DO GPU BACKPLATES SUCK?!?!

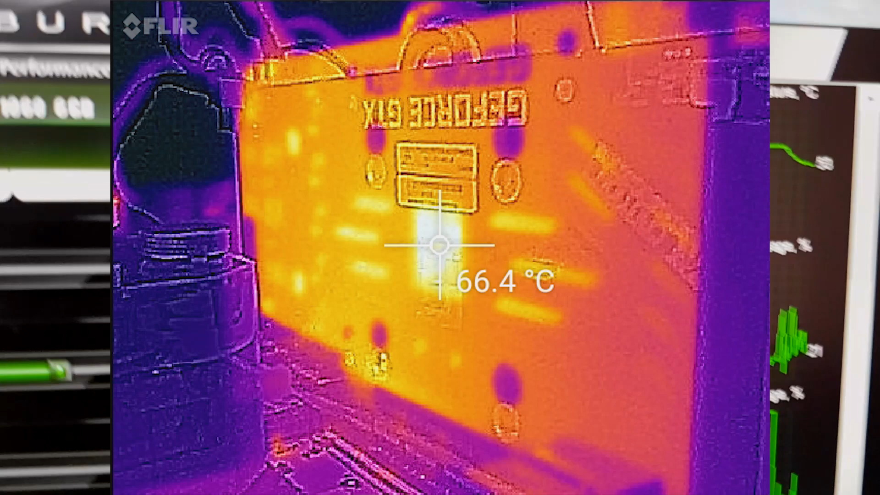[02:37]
On screen: spot 66.4°C
of 69 degrees and a core clock of 1898.
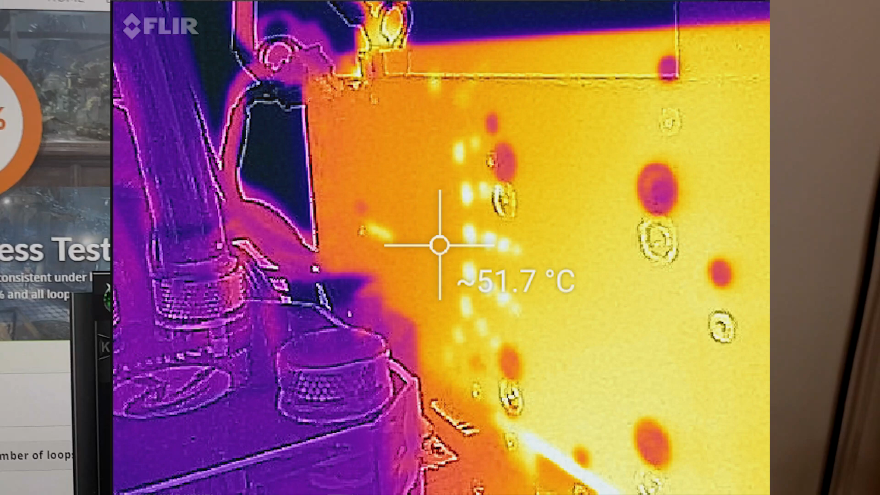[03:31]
On screen: spot 51.7°C
So I had to use GPU-Z to get the temperature which it looks like 79 maybe 80 degrees Celsius